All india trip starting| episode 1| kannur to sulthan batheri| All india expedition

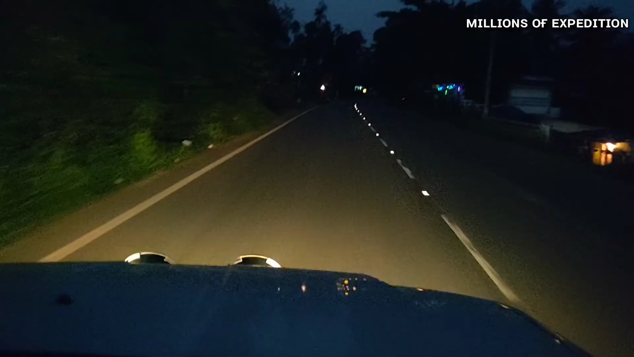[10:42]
ഇപ്പൊ രാത്രിയായി, ഇനി സുൽത്താൻ ബത്തേരി എത്താൻ വേണ്ടിട്ട് 5 കിലോമീറ്റർ കൂടിയേ ബാക്കിയുള്ളൂ. അപ്പൊ ഇന്നത്തെ ഹോൾട്ട് സുൽത്താൻ ബത്തേരിയാണ്.